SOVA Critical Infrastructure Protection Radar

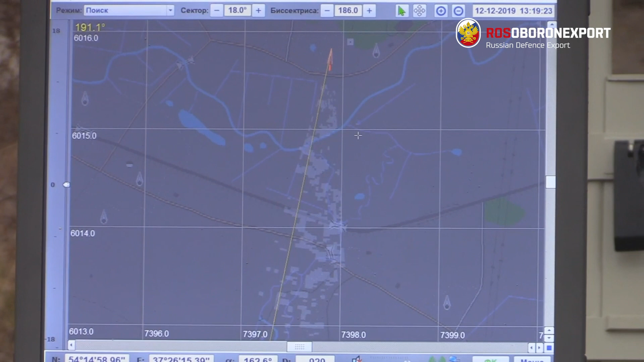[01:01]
It is equally efficient for surveillance over land or water and reliably captures intruders moving on or close to the ground with a radar coverage from 18 to 360 degrees in horizontal plane.
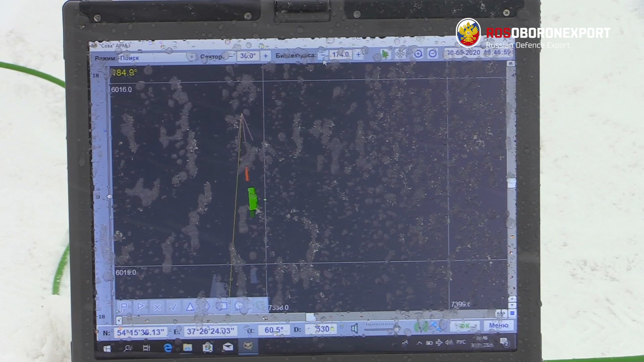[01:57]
SOVA integrates with any optical sensors for having your eyes on the object.